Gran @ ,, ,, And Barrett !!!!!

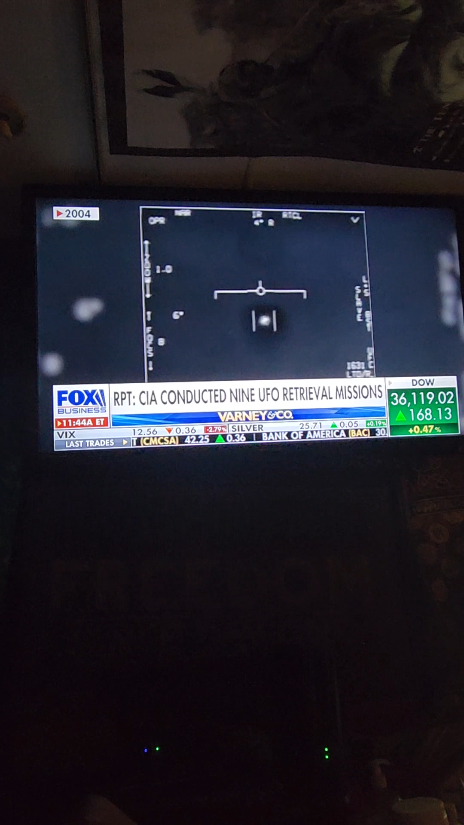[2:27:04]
but he clearly has seen some of what retired Navy Commander David Fravor saw back in 2004, who testified earlier this summer.
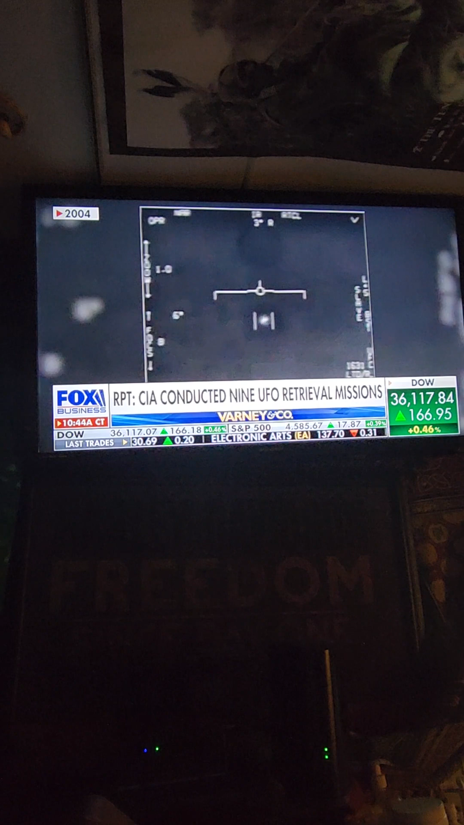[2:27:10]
A small, solid white tic-tac object with a longitudinal axis pointing north-south and moving very abruptly over the water like a ping-pong ball.